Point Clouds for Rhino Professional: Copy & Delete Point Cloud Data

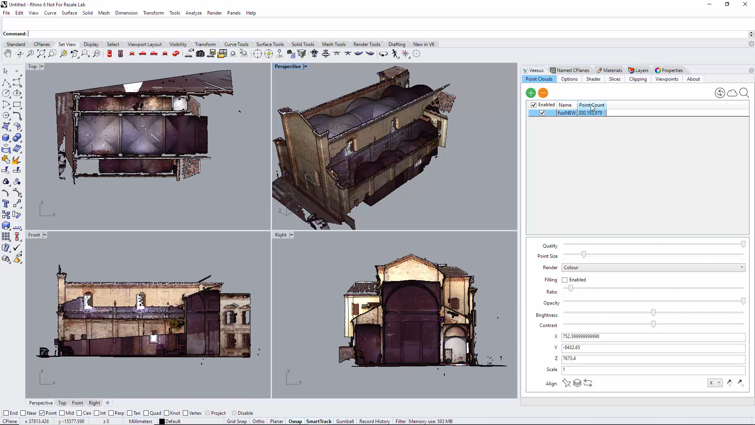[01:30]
an error has been made and later down the line you wish to restore this point cloud when it was originally converted using the VPC creator you can do that here but first I'm going to remove this point cloud and I'm simply going to load it one more time and you can see the points have gone
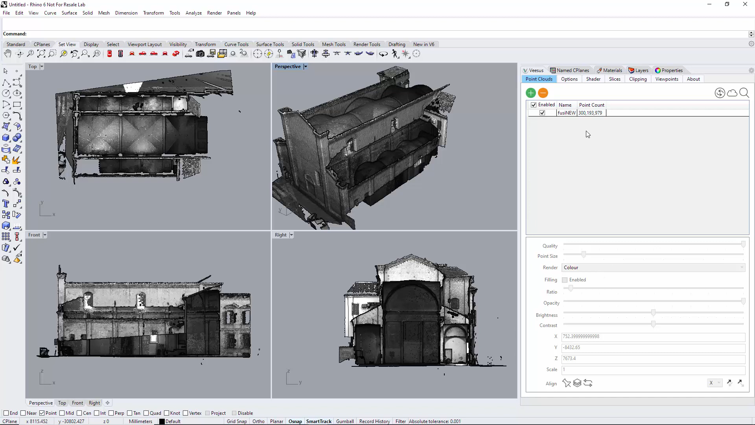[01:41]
I'm just going to put that back into color if you do want to restore it there is an option here it's called restore it's under the point clouds tab click restore those points are back so you haven't destroyed your point cloud but just be careful once this is done you can't undo that they'll go back to clipping select another area like so it's highlighted you could use this to just make sure it's correct you've got the right area
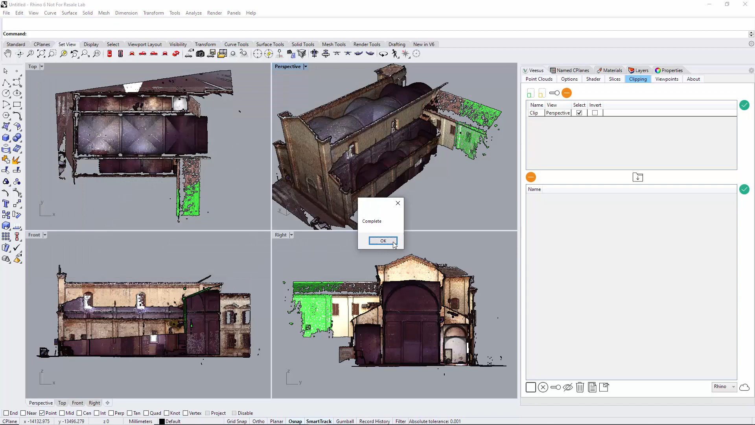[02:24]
the option copy so select copy copy that's complete very quick and I'm just going to clear this this clip here just highlighted in green go back to point clouds you'll see we have a second point cloud and it's called copy turn off the original point cloud there is our copy which obviously